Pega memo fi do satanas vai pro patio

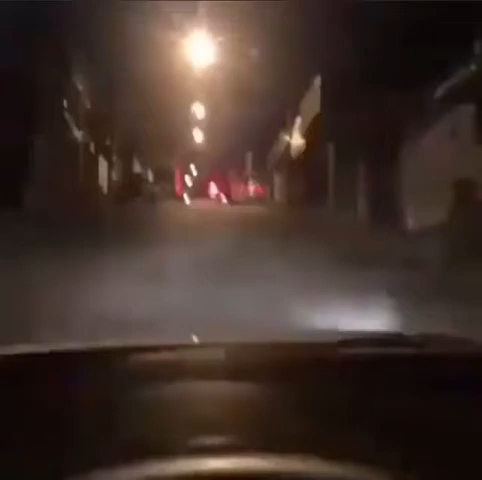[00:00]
vai, segura na mão de Deus. Segura, não raspa, filha da mãe. Na mão de Deus. Você quer ir pro pátio, filho do Satanás?
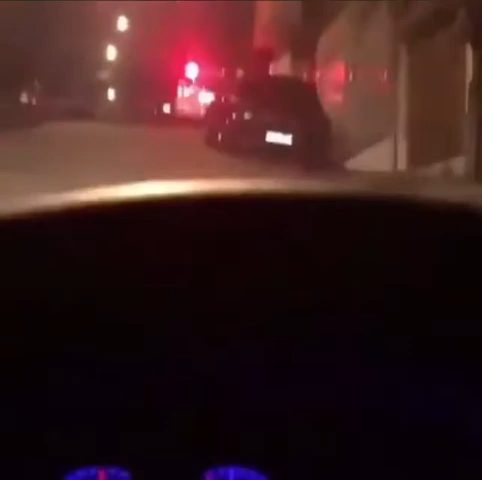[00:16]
Para de pegar no chão que nós vai se lascar. Para, filho do cabrunco.